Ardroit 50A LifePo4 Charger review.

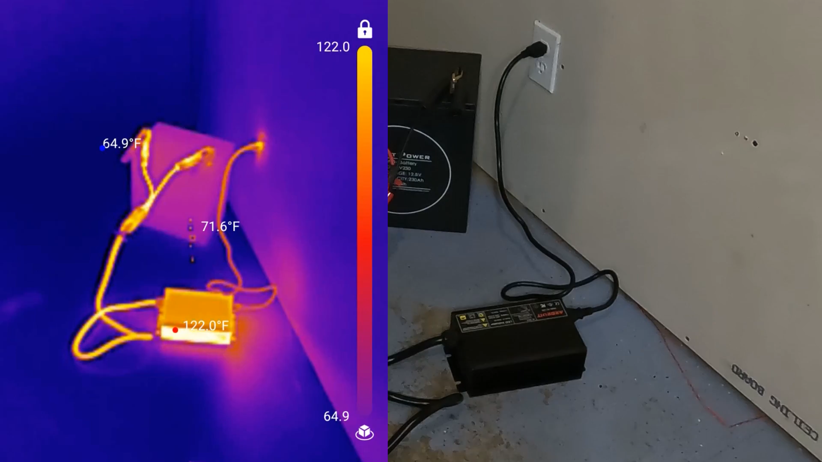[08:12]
On screen: spot 71.6°F, max 122.0°F, min 64.9°F
and um so let's go ahead and get a closer look to see what the charger and the cabling is like all right uh the outlet is right at 100 degrees so that is nothing at all
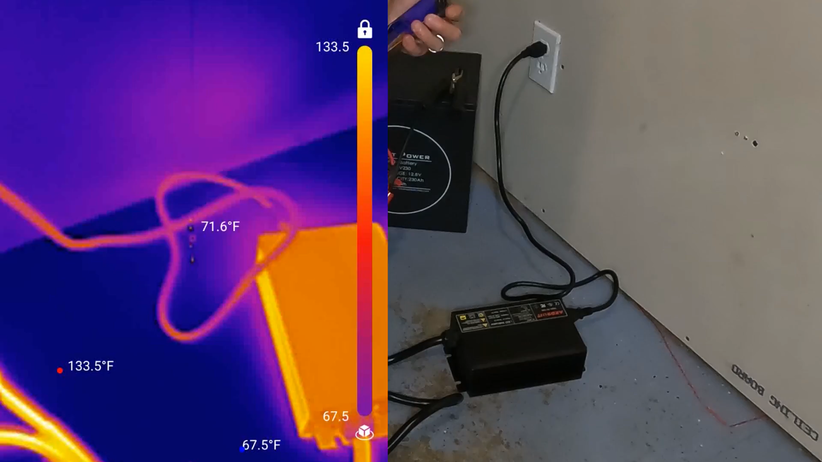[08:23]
On screen: spot 71.6°F
the charger itself the top it looks like it's right around 90 degrees so
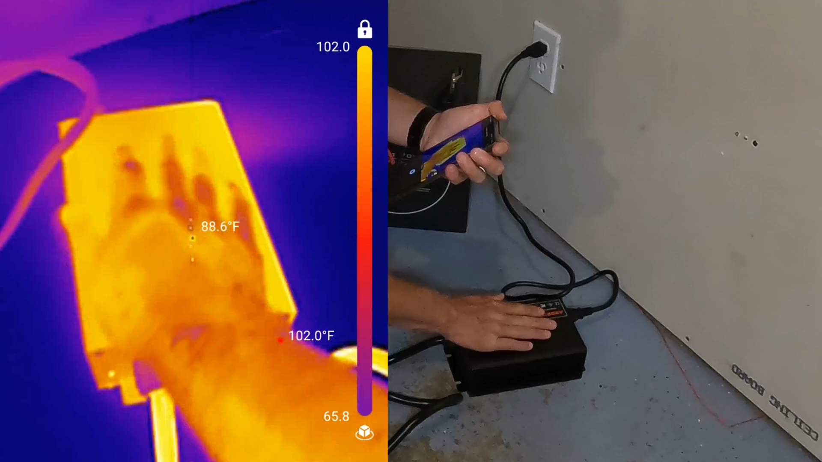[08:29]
On screen: max 102.0°F
it is it is just fine uh this side over here
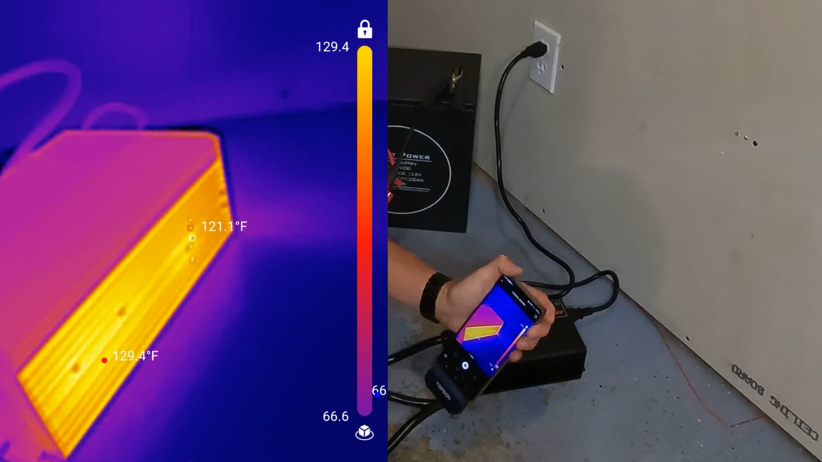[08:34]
yeah we're looking at 123 to 129 degrees so it is pretty warm
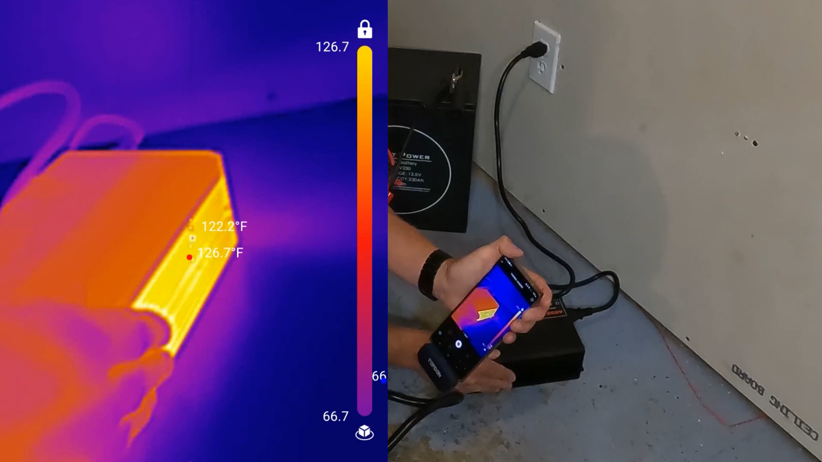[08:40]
On screen: max 126.7°F
it definitely feels like 125 to 130 degrees let's see the other side
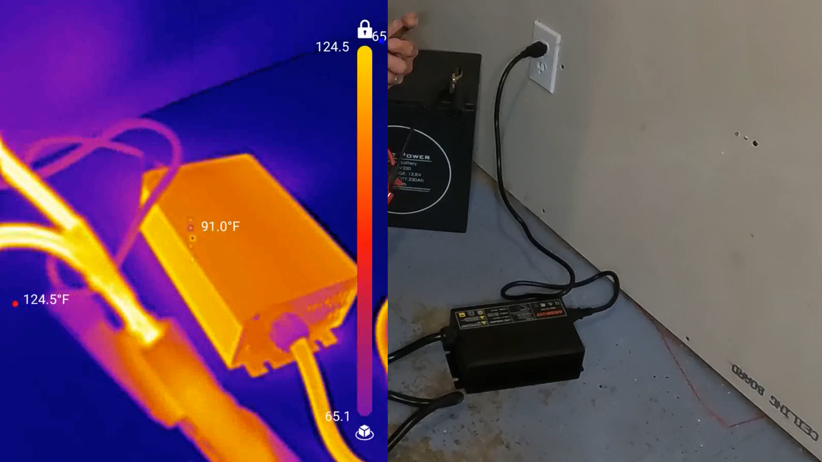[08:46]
uh the other side says about 104 uh so it is a
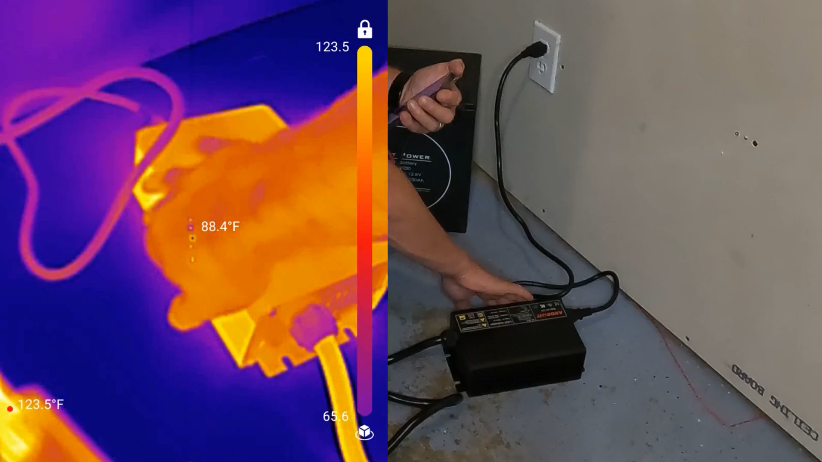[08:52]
On screen: spot 88.4°F
little warm but no big deal at all let's see the cable
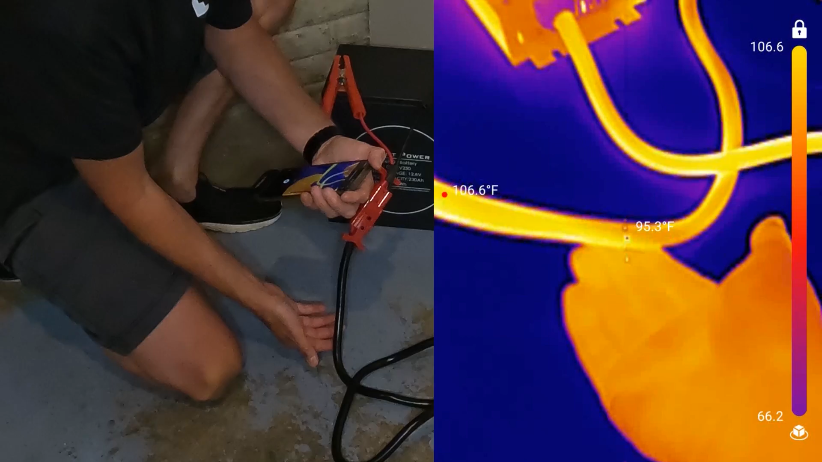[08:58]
uh the cable looks to be oh you know right around 100
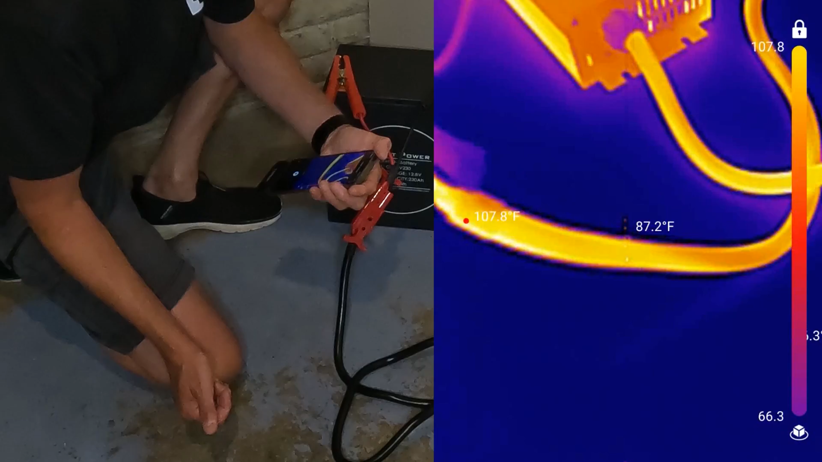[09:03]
On screen: max 107.8°F
degrees uh you know the closer you get to this this connection right here uh we're looking at 120 115 something like that and then when we get to these cables right here uh yeah at the top here right next to the uh connection the alligator clip or the
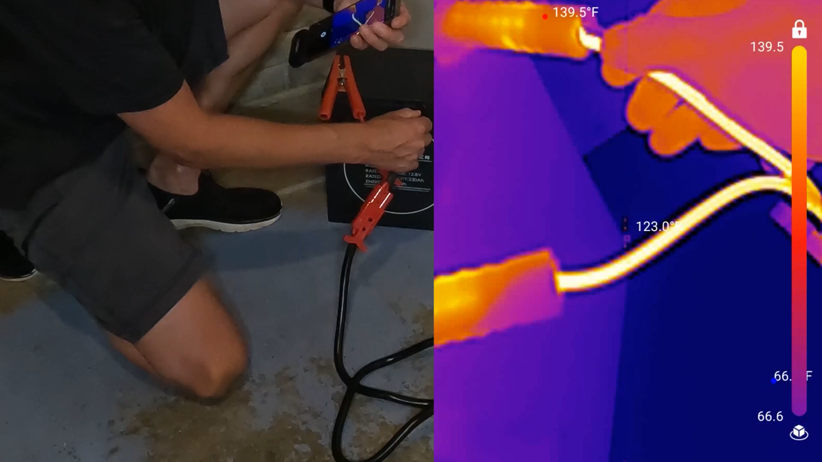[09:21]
On screen: max 139.5°F
battery connection uh you're looking at 140 degrees so these this is the warmest part of the actual charger right here uh but these cables are rated for much higher so 135 to 140 degrees is no big deal for this cable and then when it actually comes to the battery clamps they are i mean they're 87 degrees that is no no
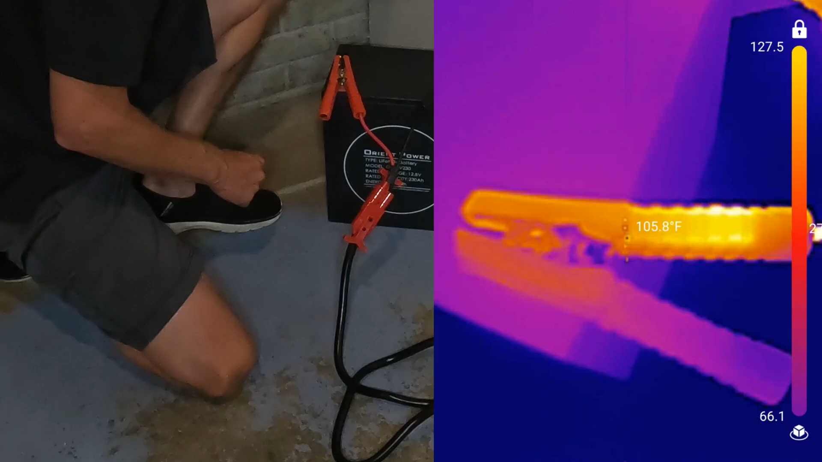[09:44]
On screen: spot 105.8°F
no big deal at all so everything about this battery charger is well below what uh what is considered uh dangerous by any means